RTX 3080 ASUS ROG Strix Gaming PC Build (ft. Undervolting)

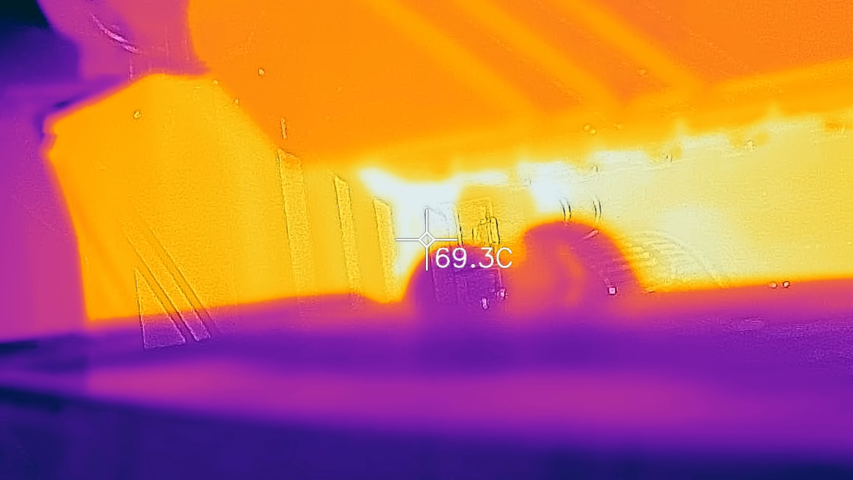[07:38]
On screen: spot 69.3°C
And now this thing is drawing 250 watts direct draw power.
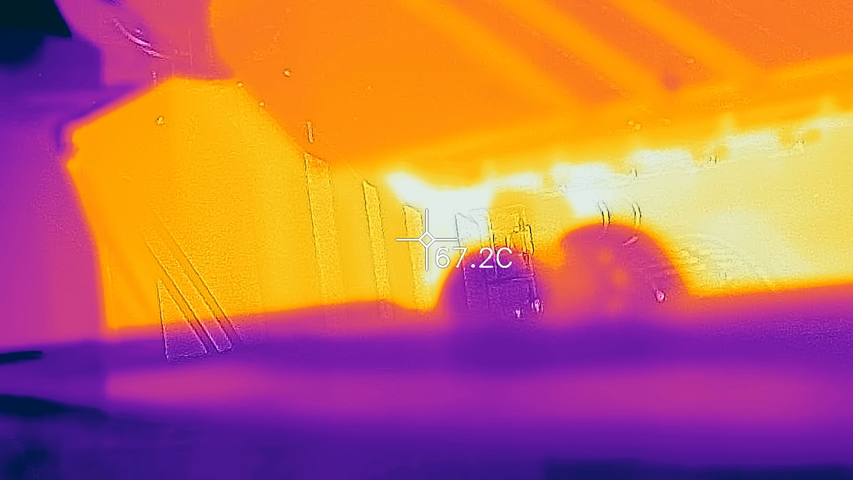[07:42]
On screen: spot 67.2°C
So I'm loading up this VRM with a lot of heat and this motherboard and its design is doing a really good job.